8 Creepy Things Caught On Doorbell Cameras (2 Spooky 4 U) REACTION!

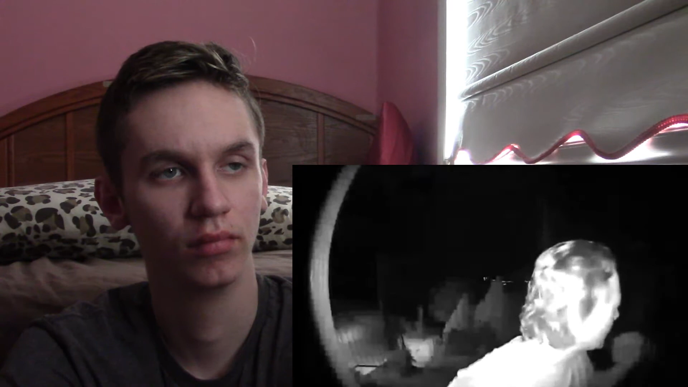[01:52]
What? What are you doing? That's so creepy. It's like making us. Oh my god.
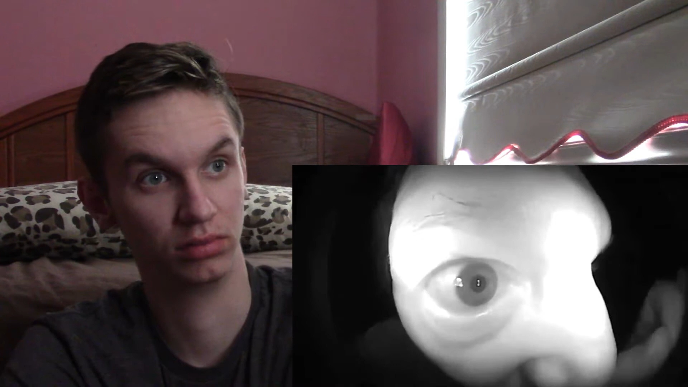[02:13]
His eye looks so. I don't even know what to say to that. I literally don't. I'm sorry.
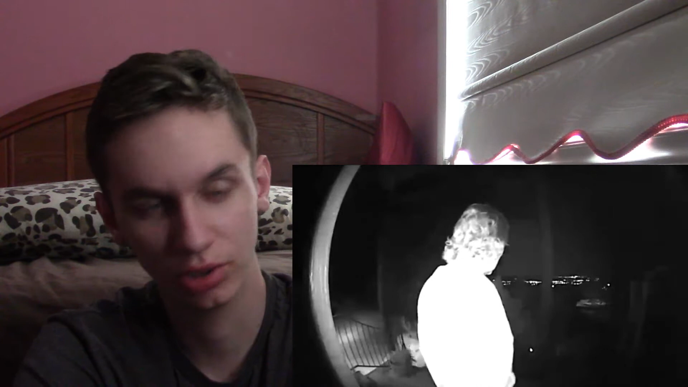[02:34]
I don't know what to say to that. Like, what? He then knocks on a window before returning to the camera to continue his rambling. Oh, God. What time is it? There's no time. It's nighttime, obviously, so. It's like he's trying to look inside. It's a camera. It's not a window. That looks like he's an alien or something. It's like his eyes look like, oh, my God. What's he saying?
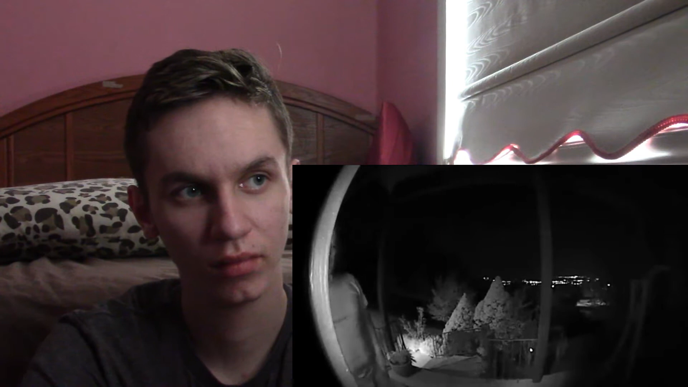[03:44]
Okay, I was just looking for my dog, Fido. Fido? Is that a phone company?
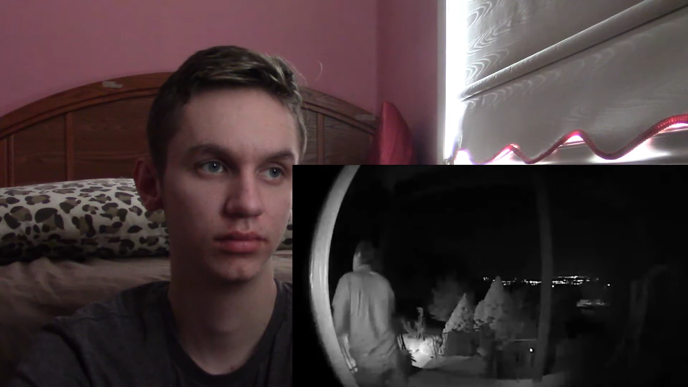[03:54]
Whoa. What do you think I'm going to do? Could this you're man like... be having some sort of psychotic break? Probably. Or is he just a wandering tweaker? Let me know what you think. Okay, now I think I need a doorbell Number camera. Number 7. Strange figure.